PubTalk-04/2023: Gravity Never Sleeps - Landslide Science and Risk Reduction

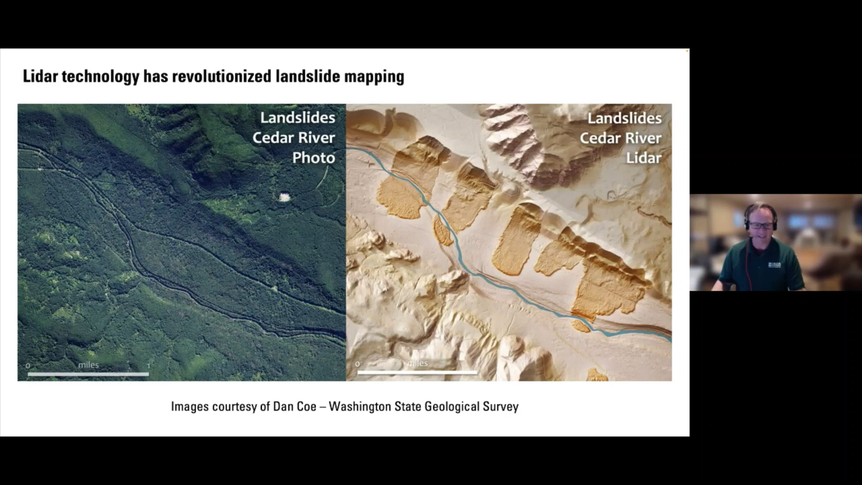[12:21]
occurred off that escarpment, which is a glacial terrace, and have traveled quite far across the valley. And so LiDAR data has really changed the way geologists and others can map landslides and understand where they have occurred in the landscape in the past. And so just a little bit about high-resolution LiDAR and LiDAR topography.